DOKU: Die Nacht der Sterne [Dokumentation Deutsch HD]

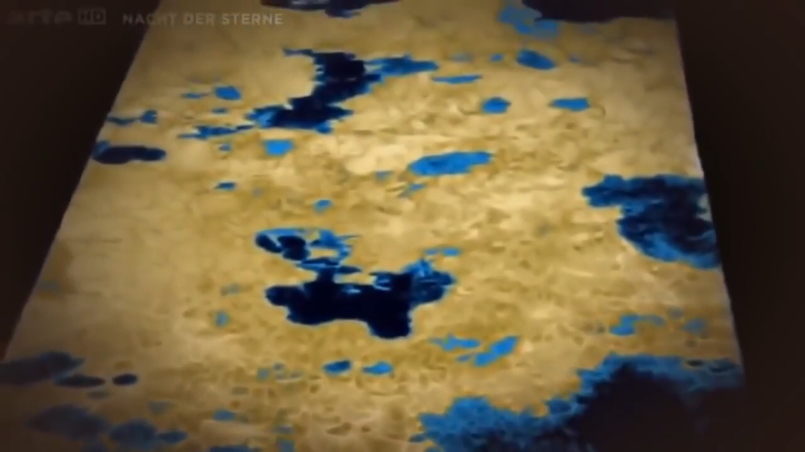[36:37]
Schon bald kamen Tausende von Seen ins Bild, von denen zumindest einer größer als die größten nordamerikanischen Seen ist.